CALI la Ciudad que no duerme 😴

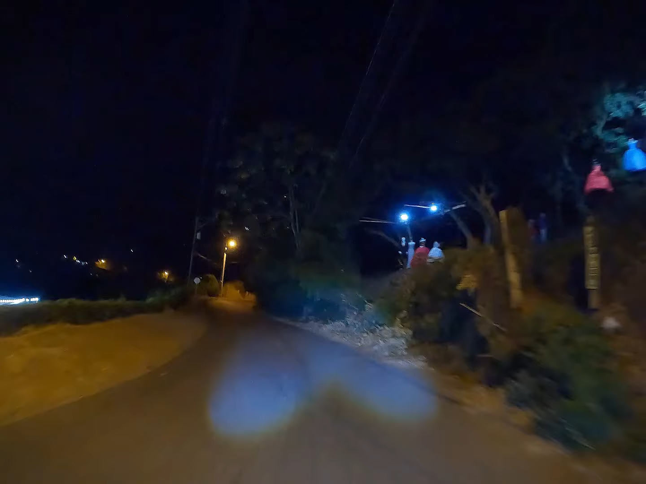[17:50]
Una cosa, realmente, que vale la pena venir a ver por acá. Cristo Rey.
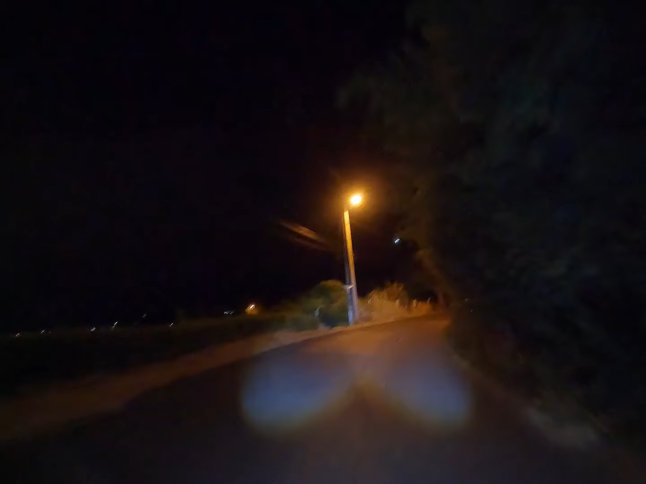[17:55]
Adorna por un lado, las tres cruces adornan por el otro. Y desde el Estadio Pascual Guerrero, usted lo ve desde la Tribuna Sur. Se ve de frente, Cristo Rey a la izquierda y las tres cruces por la derecha.
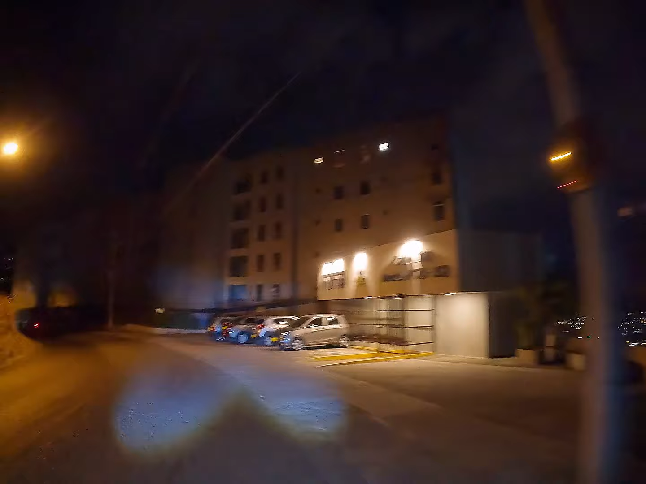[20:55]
Acercándonos a lo que es el barrio de los cristales, que les mostré en estos días también.
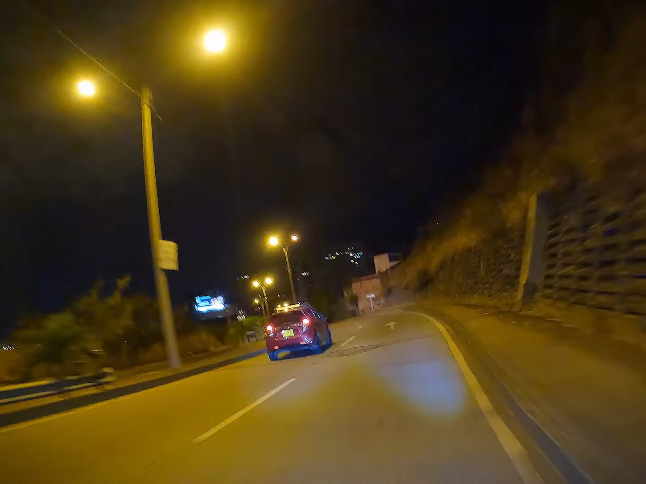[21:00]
Hemos estado visitando muchos sectores de Cali. Estamos acercándonos por acá al barrio Siloe, donde está el mío cable, donde están las estaciones. Del mío cable. Vamos a bajar a chismosear un poco lo de la rueda. Que les comento a ver si la han seguido instalando o si ya la dejaron totalmente. Veremos. Y en la parte de acá, en esta unidad deportiva.
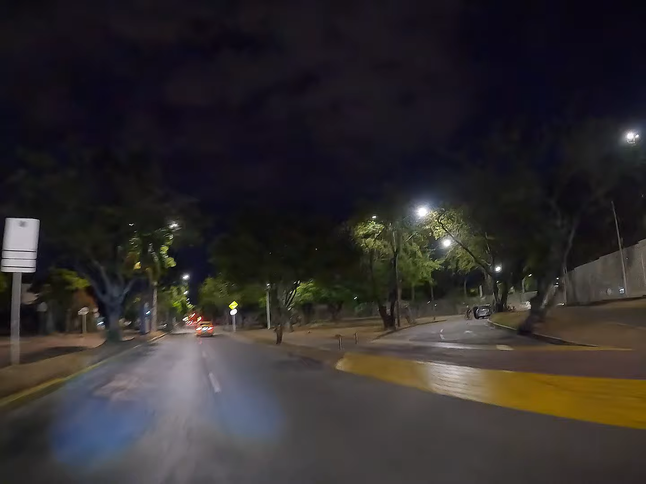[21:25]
Recuerden que hace poco también los traímos hasta el Petronio Álvarez, que fue acá en la unidad deportiva. Vamos a salir por aquí, por donde está la estación. La primera estación del mío. Del mío cable como tal. Acá vamos a ingresar. Miren, esta es la primera estación del mío cable. Acá es donde inicia el recorrido.
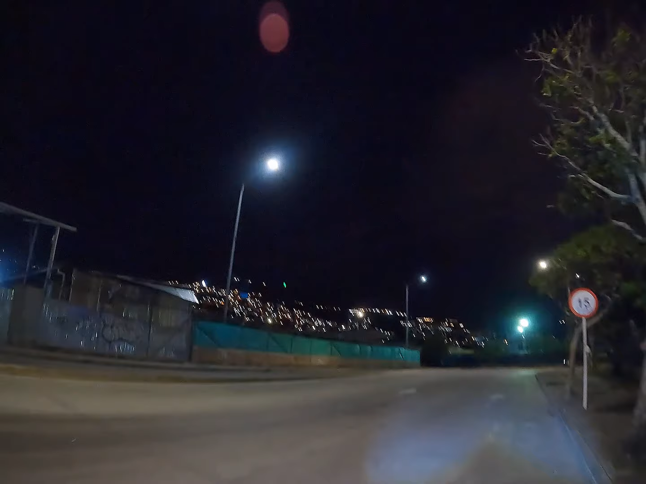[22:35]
Miren, ahí vienen los vagones. Algunos vienen ya vacíos, ¿no? Ya estamos sobre las... Ya estamos sobre las 10 de la noche ya. Pero, pues, lo que yo les digo, ¿no?
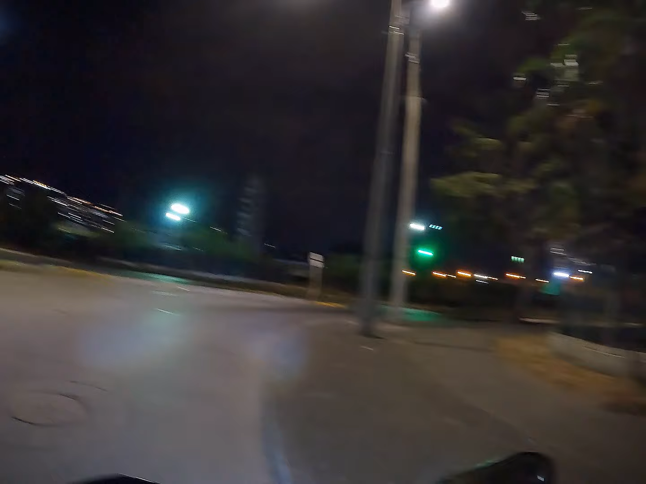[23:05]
Ahí está el Riverview Park. Lo que yo les comento. Ahí lo están instalando.
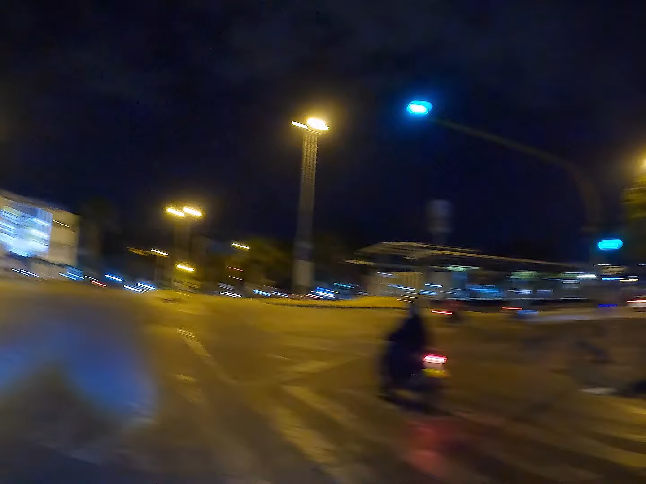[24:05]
El paseo de la quinta. Este es mini centro comercial. También es bastante clásico. Aquí junto a uno de los más grandes, que es Cosmosentro.
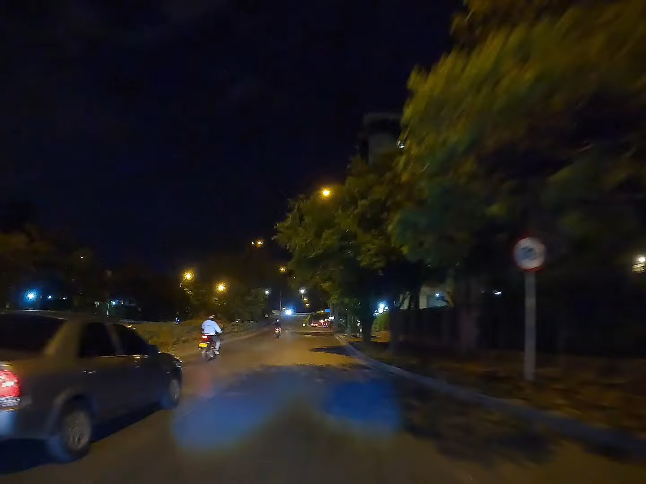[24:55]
Y bajamos por esa. Hasta los barrios El Cané. Y vamos por el sector de Calicanto, donde hay una oferta gastronómica también bastante amplia.
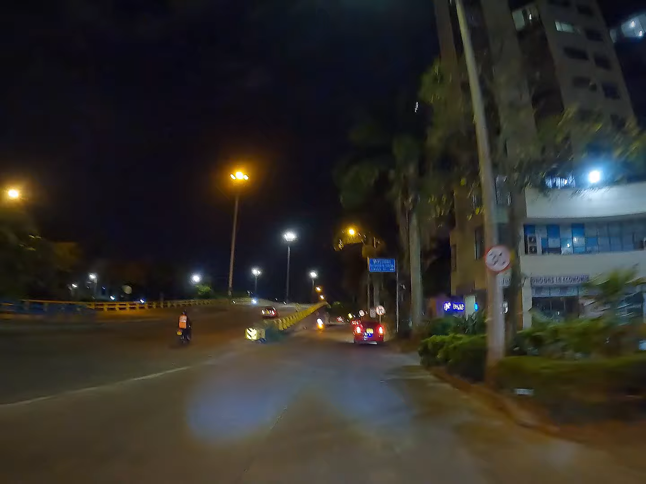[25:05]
Esta es la clínica Farallones. Miren, esta gigante de acá.
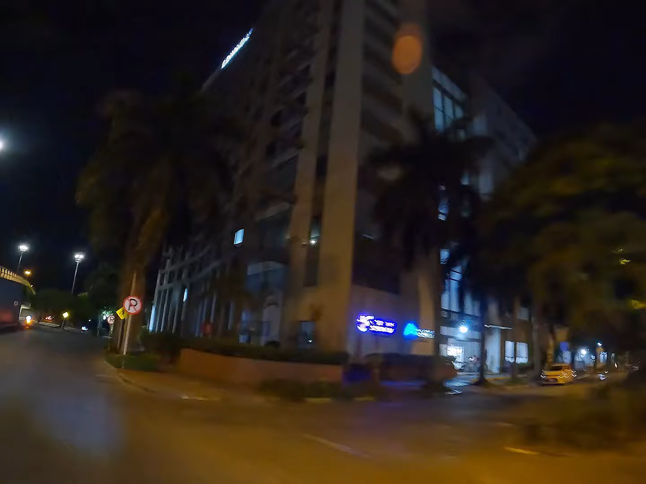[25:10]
Y les voy a mostrar un poco como es la autopista suroriental de noche. Ya de la hice de ida.
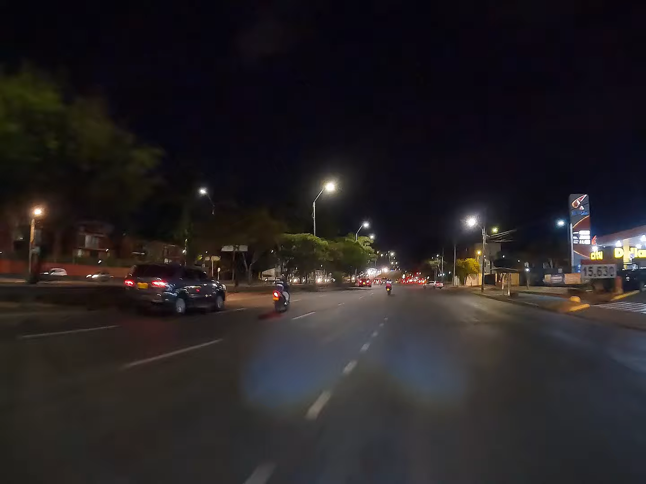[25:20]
De día se la hice. Ida y vuelta. Ahora la van a ver de noche. La ciudad de noche se ve bastante bonita, bastante agradable.
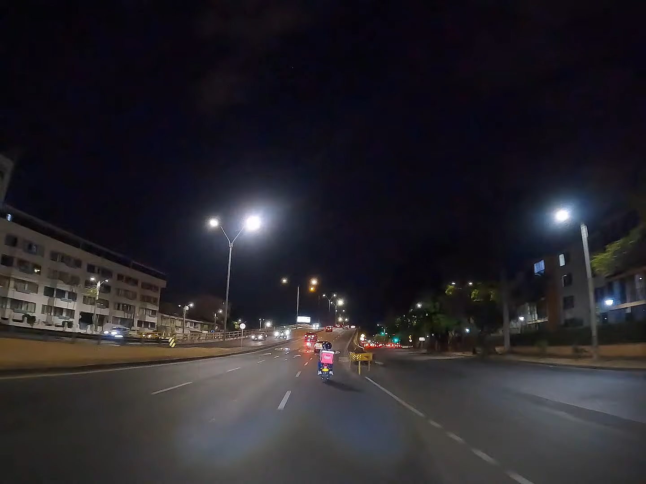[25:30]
Se ve otro ambiente, por supuesto. Se ve otra cara.
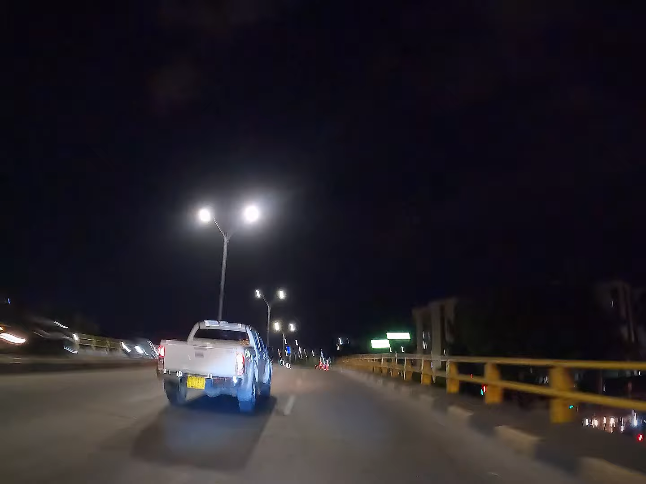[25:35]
Estamos pasando la carrera 56. La Guadalupe, la que baja por este puente. Creo que son cuatro puentes en total de esta suroriental. El centro comercial Premier Limonar, ¿no?
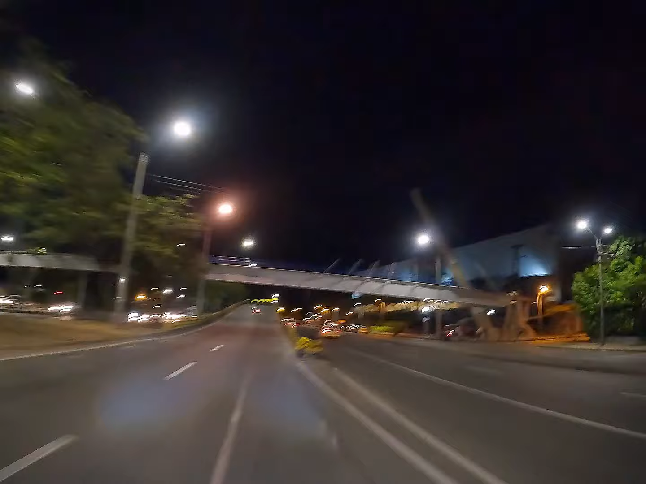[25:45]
Que les comenté que ahí quedaba el antiguo tocine de la ciudad. Ya les tengo historia de eso. Les tenemos historia, pues, de eso. Entonces ya, listo. Aquí ya empezamos.
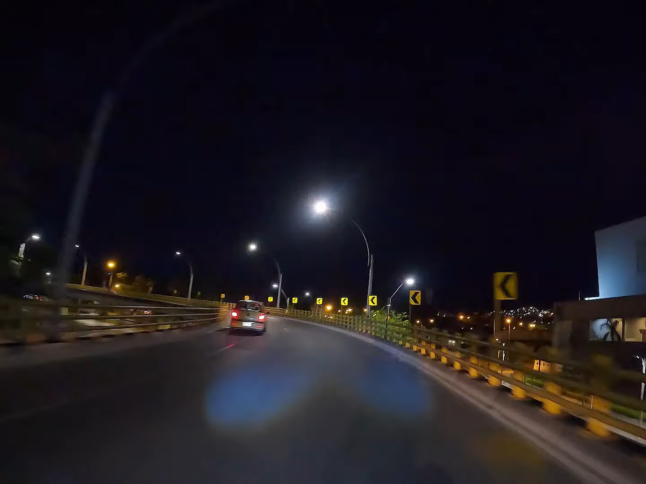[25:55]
O aquí ya ingresamos como tal a la carrera 70. Vamos a mostrarles un poco hasta la Simón Bolívar y ahí al barrio El Caney.